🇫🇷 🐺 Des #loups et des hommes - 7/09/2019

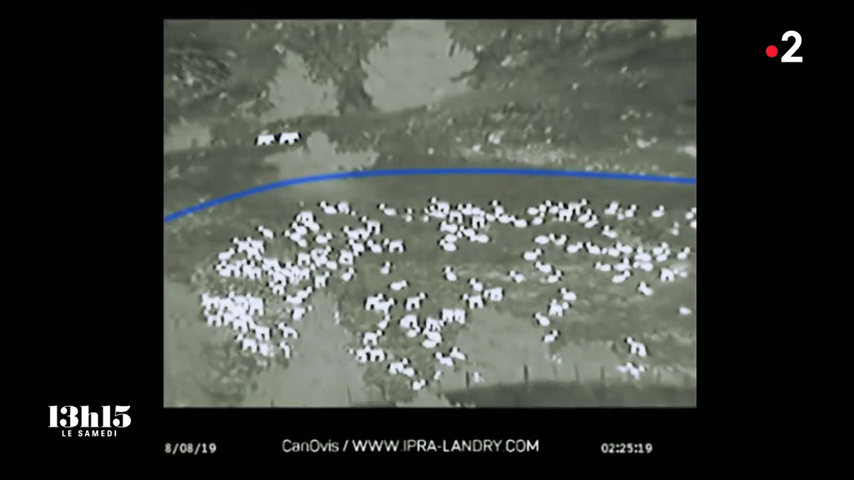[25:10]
Les patous, tous dans l'enclos, ne sont pas encore alertés.
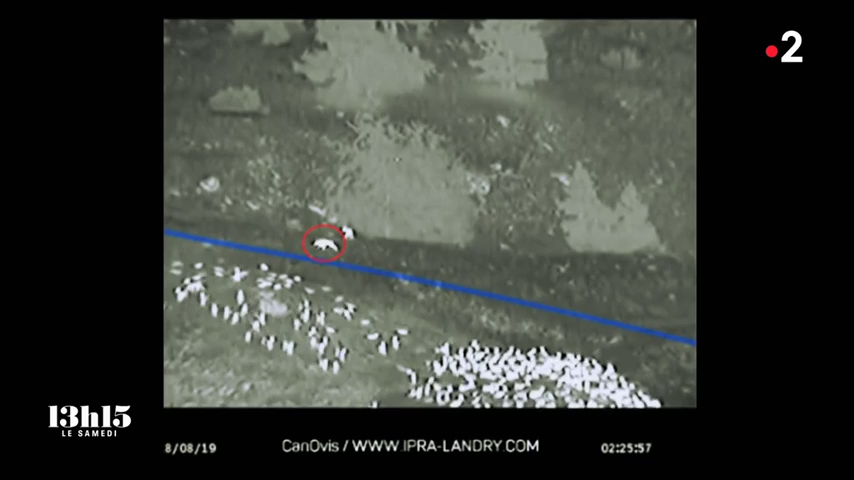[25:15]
Contre toute attente, un des deux loups décide de sauter par-dessus la barrière électrique et lance son offensive.
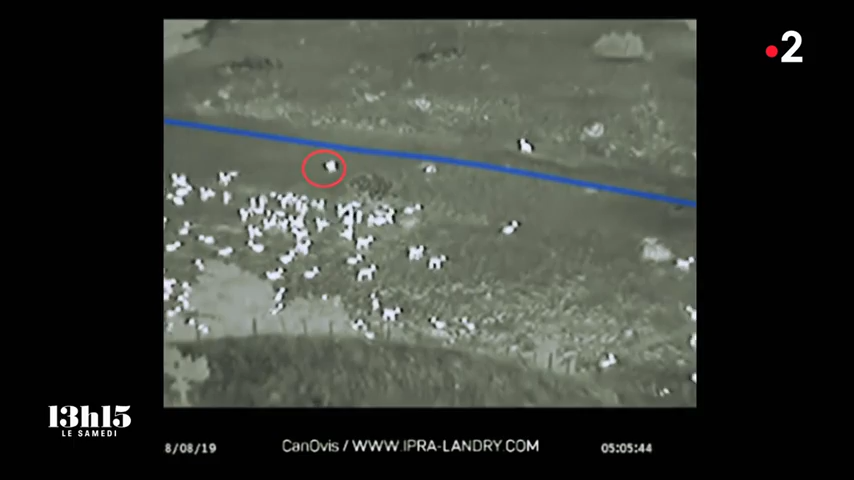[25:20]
C'est la panique dans le troupeau.
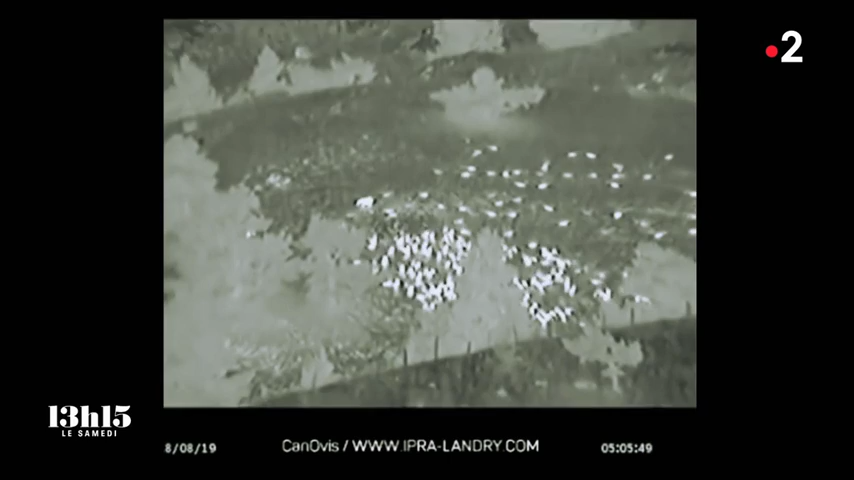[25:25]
Un patou se réveille et lance la contre-attaque. Le loup s'enfuit et s'échappe en sautant à nouveau la barrière.